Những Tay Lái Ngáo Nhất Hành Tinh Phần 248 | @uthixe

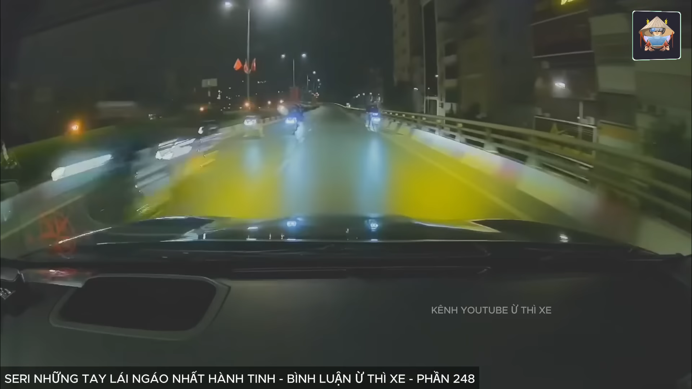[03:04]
Ê cái gì này Ê cái gì Đom đóm à Chắc đom đóm thôi Dòng này đi đêm nhiều nào nhẹ nhẹt quá Thành phố cũng có đom đóm
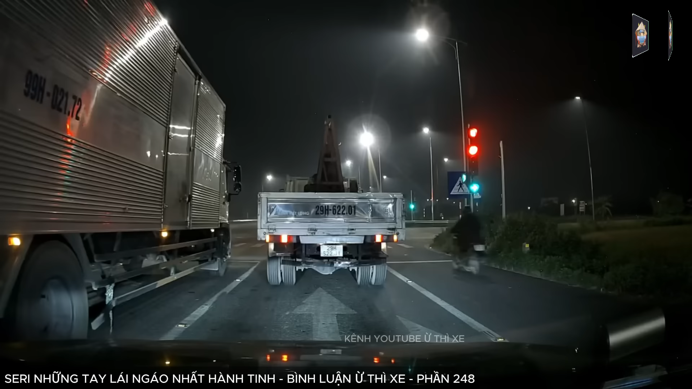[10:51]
Vâng Chú ý vào cái anh xe đằng trước kia Đấy Anh dê phải rồi Đấy Đấy Khôn lõi rồi Dê phải Xong này ngoạch lại đấy Đấy Đấy Đấy Nó Nó Nó Ngoạch lại rồi Rất là mất thời gian Ngớ mong anh Thầy Khôn lõi quá Chẳng biết anh chân đứng tí nào không